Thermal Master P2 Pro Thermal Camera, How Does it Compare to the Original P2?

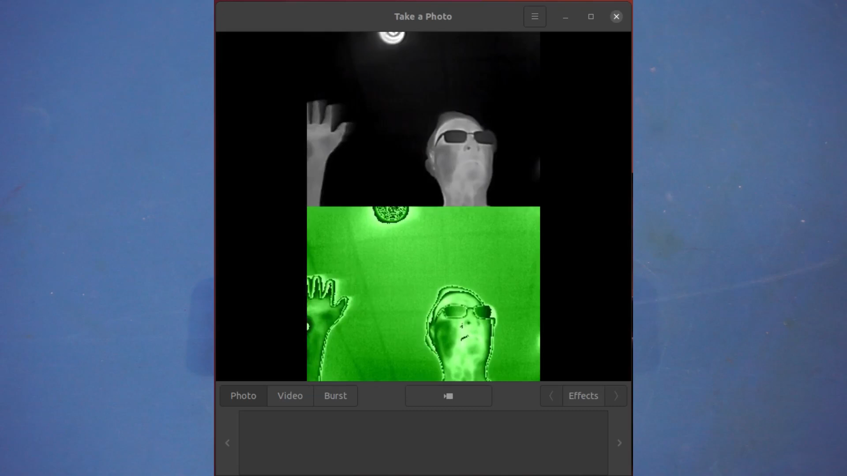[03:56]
I'm not entirely sure how the camera encodes the data, but you can see here we have essentially two streams.
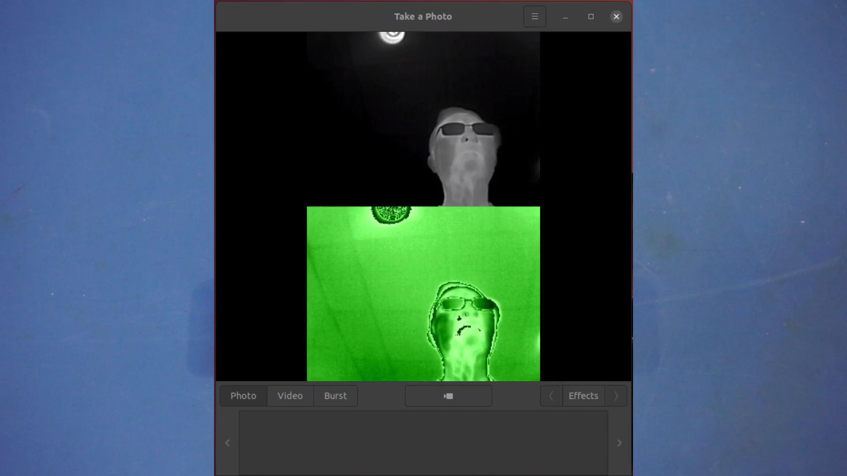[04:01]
One is grayscale, the other one is greenish. Now, it seems the other stream had undergone some kind of high-pass filtering, as you can see the edges here.
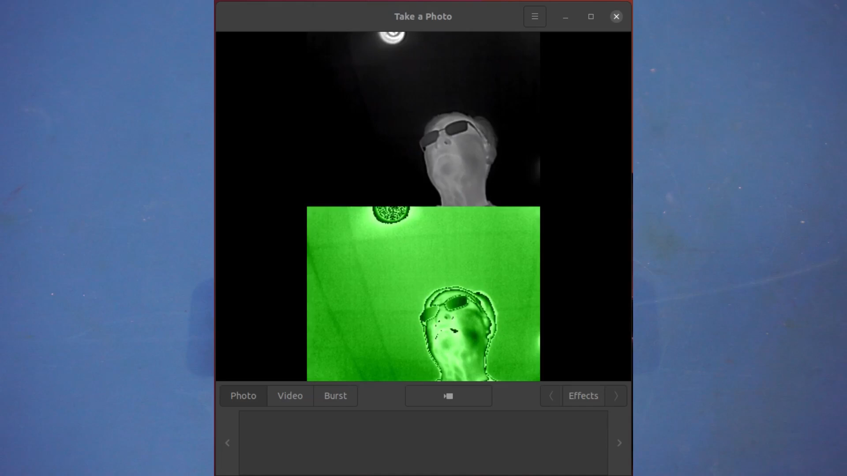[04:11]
If you compare the video capture with the ImpieSense P2, which I'm showing you here, you will see that the captured results are fairly similar, but the video capture from the ImpieSense P2 has some visible flickering, especially through that green color channel.
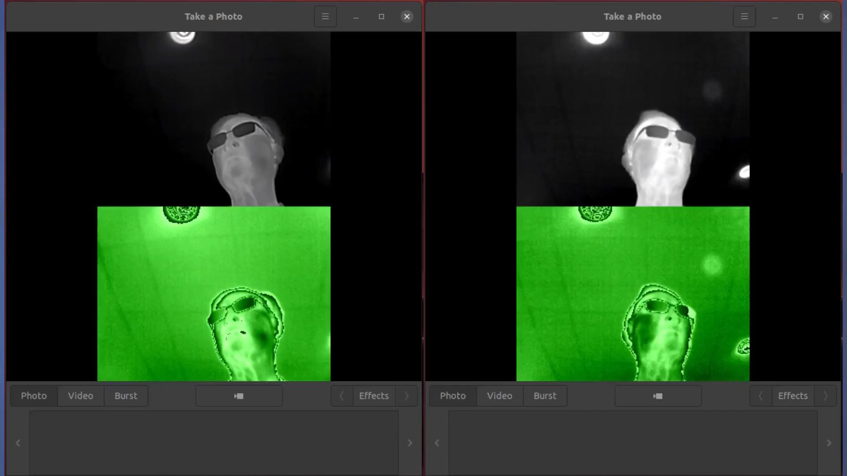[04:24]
And now I'm putting these two videos side by side, you can see that the quality on the Thermomaster P2 Pro is slightly better than what is captured by the ImpieSense.
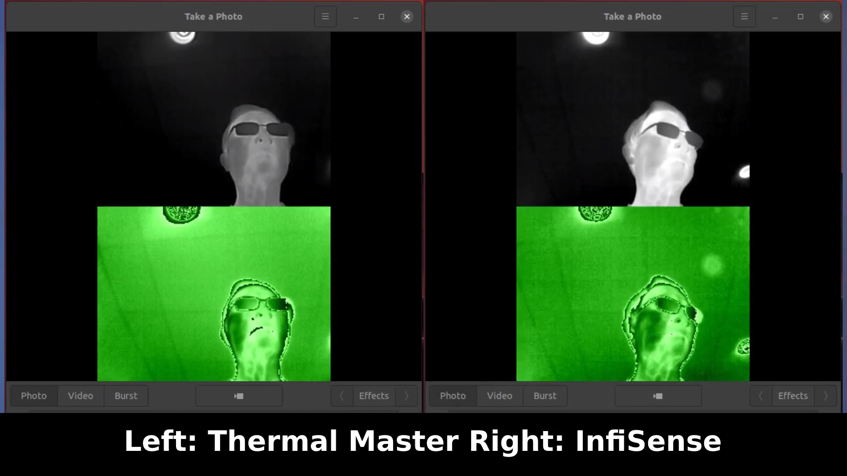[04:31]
So definitely there are some differences in the underlying hardware.
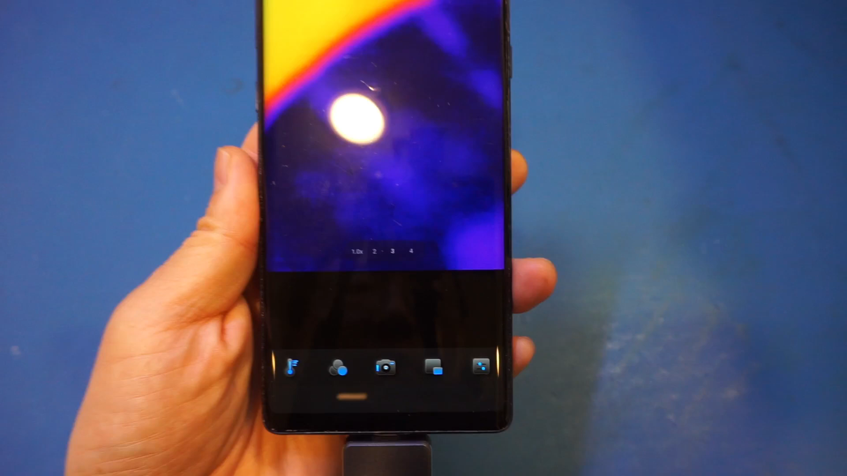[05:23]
And you can see right now we're in this thermal camera mode.
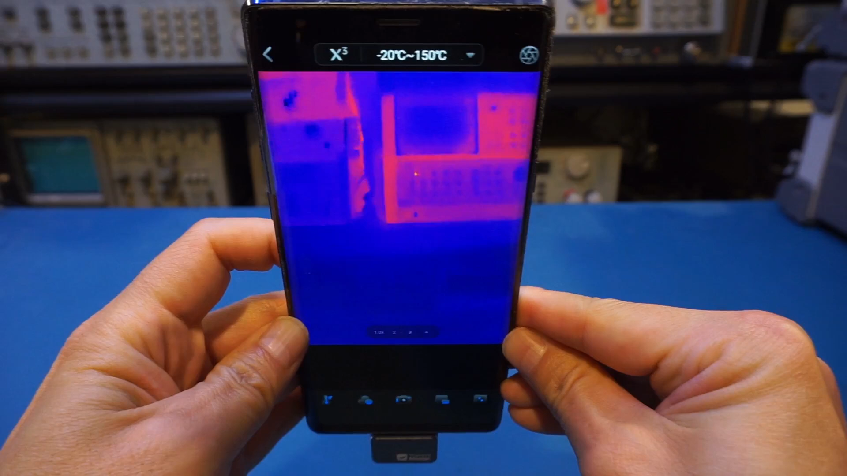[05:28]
Of course, there's not much going on in the background. We will probably put something to show you a little bit later.
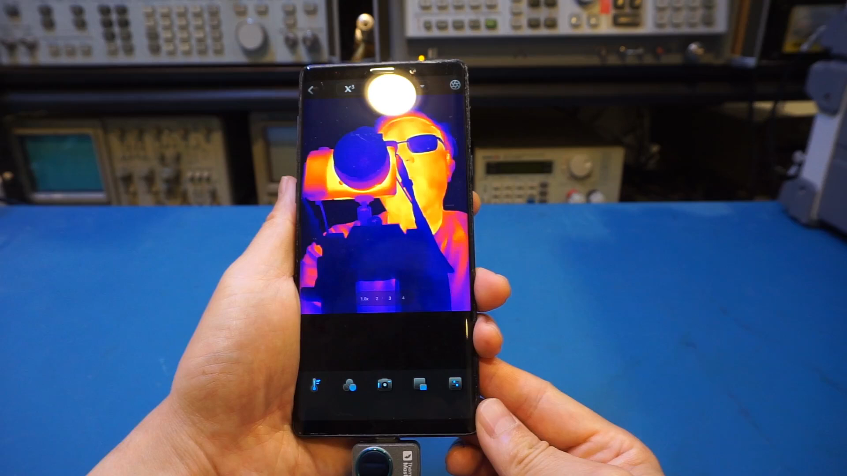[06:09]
All right, so right now at least you can see something while I'm talking.
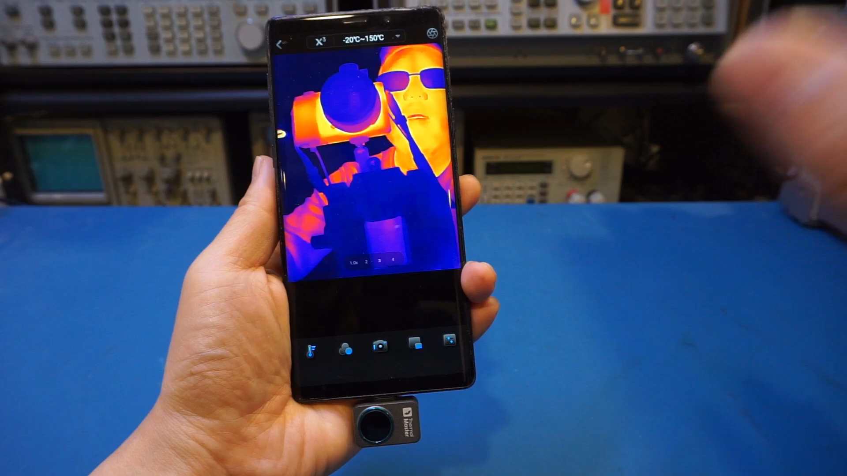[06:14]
You can see the thermal image quality is actually fairly decent. And that's me, and of course that's my camera.
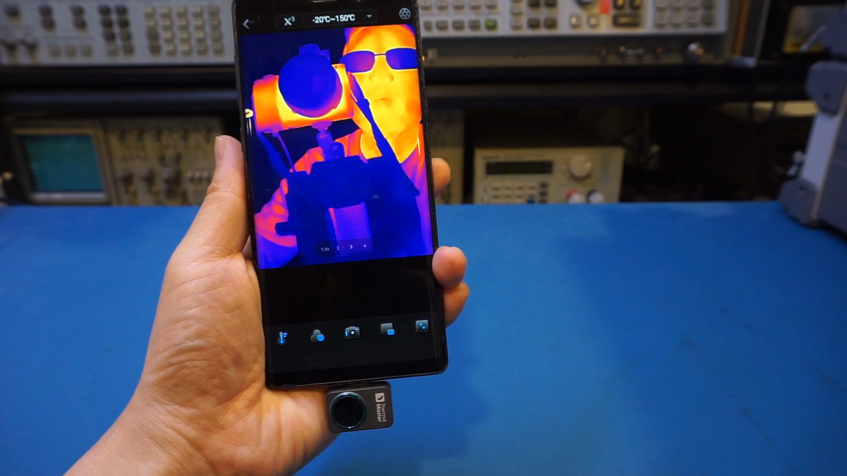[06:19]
You can see the camera is heating up, and we have the light in the background there. There is a manual included with the camera, but it doesn't go into any depth, unfortunately.
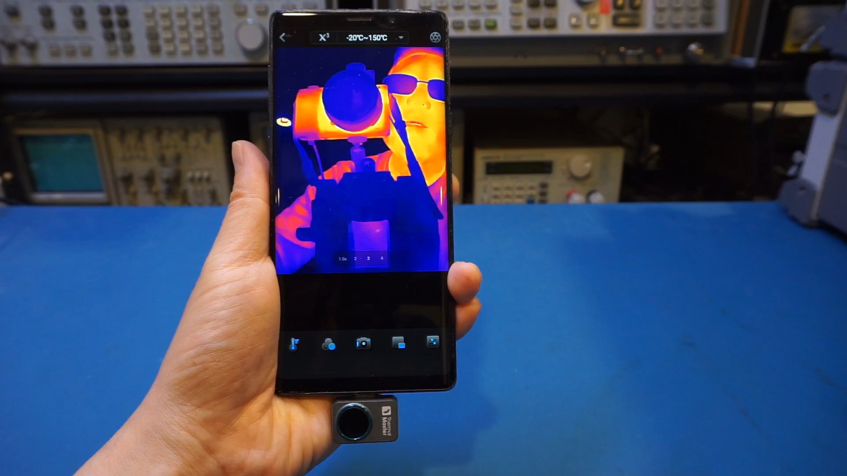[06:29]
Luckily, the camera is fairly easy to use, and controls here are fairly intuitive. So you can actually get used to it pretty quickly.
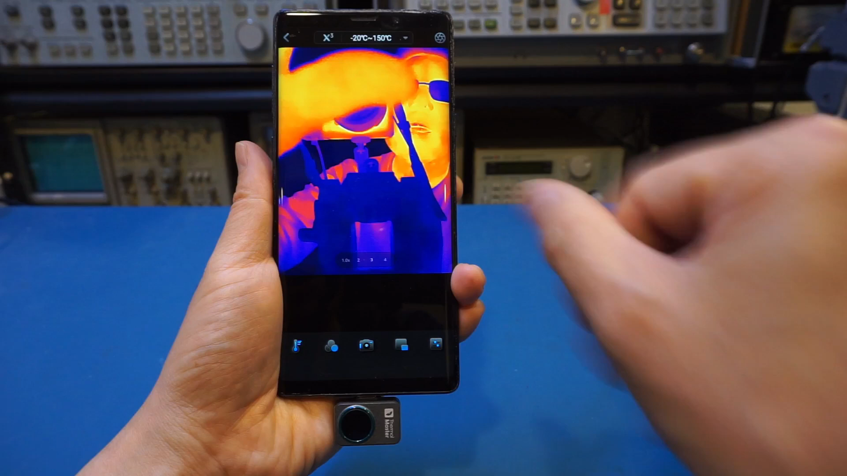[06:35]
Now one function it did take me a while to figure out is this X3.
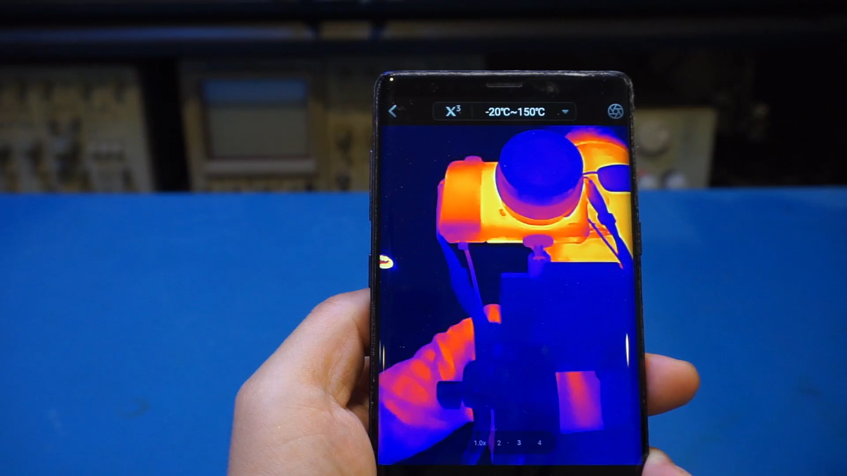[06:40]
Here you can see that it's highlighted and it's enabled. If I disable that, you can see the image didn't quite change much. But if you look in detail, that's why I zoomed in here,
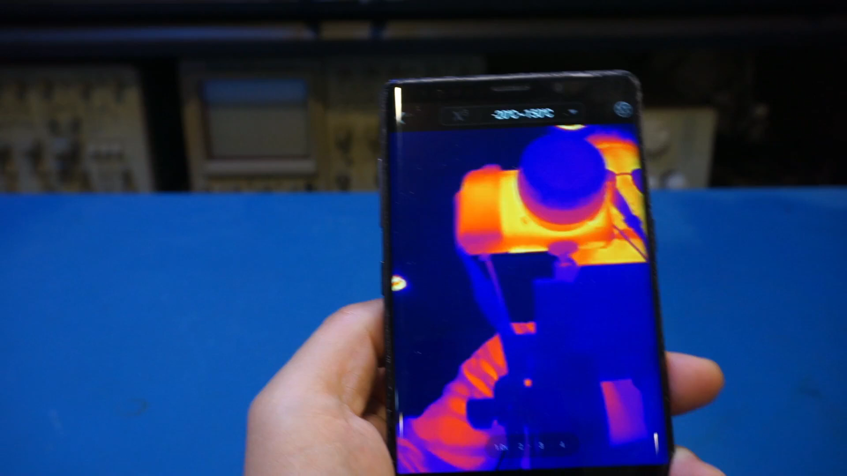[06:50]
you will see that some of the details are becoming a little bit blurry and a little bit noisy.
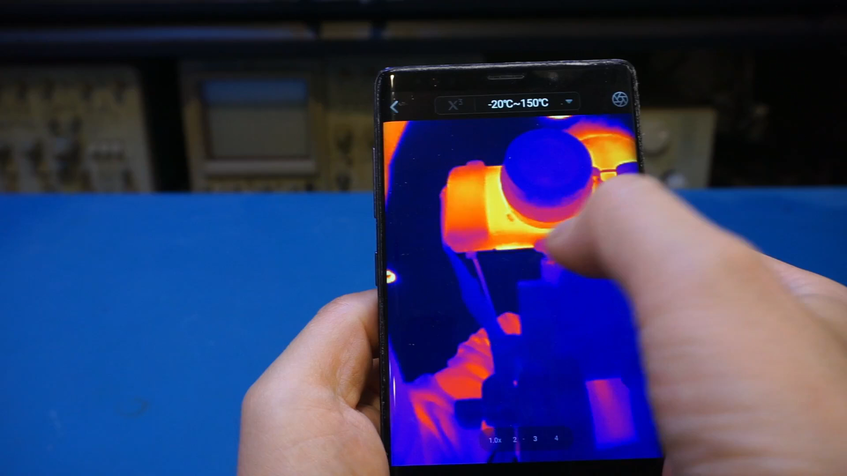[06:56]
And if I enable it, let's try to see if you can see it.
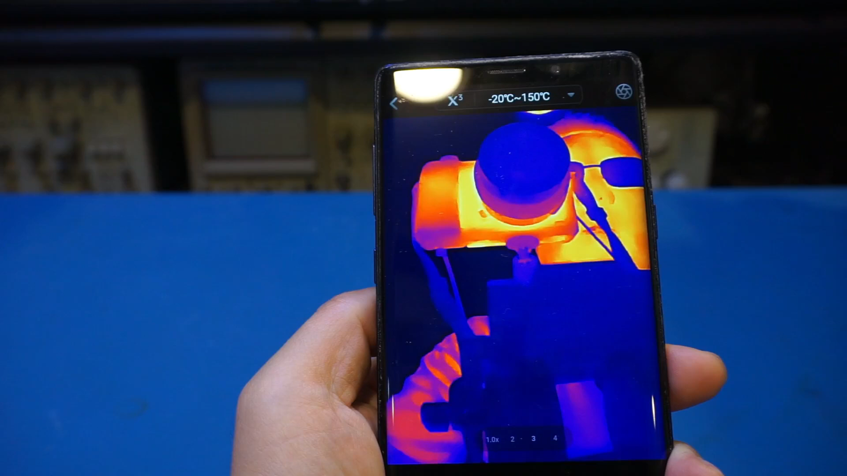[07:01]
Yeah, it's very subtle. You probably can't really see it on the camera. But once it's enabled, you can see that the image becomes smoother and it seems that some of the noise went away.
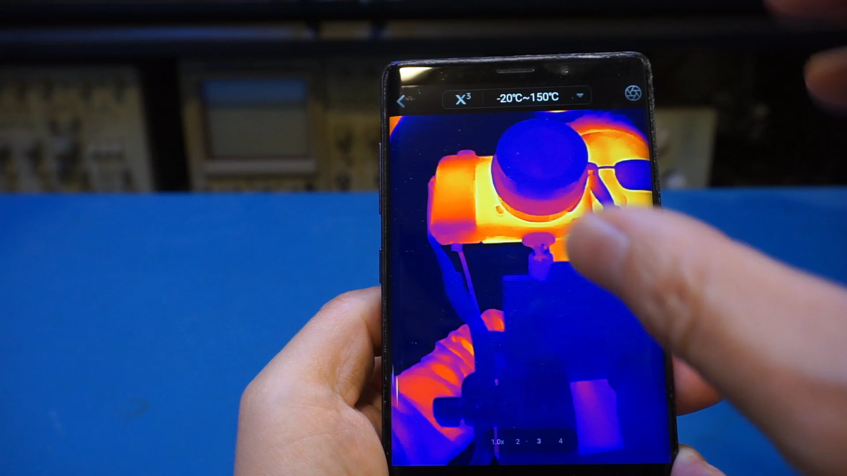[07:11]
So I assume there is some kind of post-processing going on with this X3 enabled. And that adds additional filtering to the images captured.
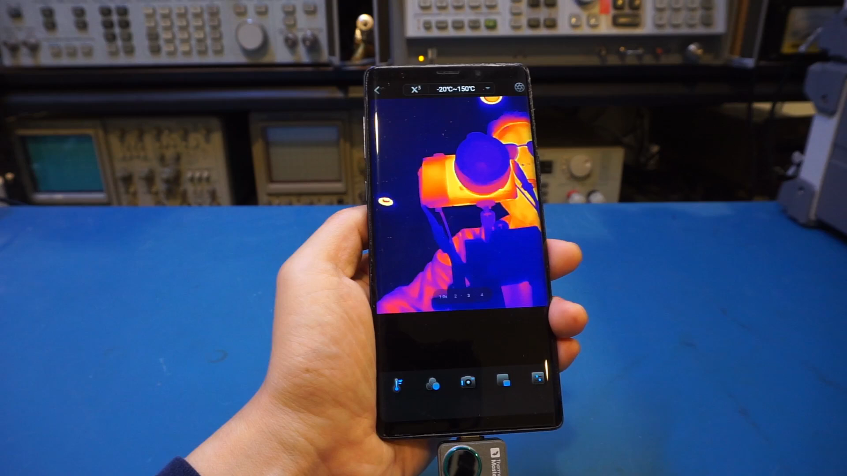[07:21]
And like I said earlier, this application is fairly easy to use. You can select, for example, the temperature.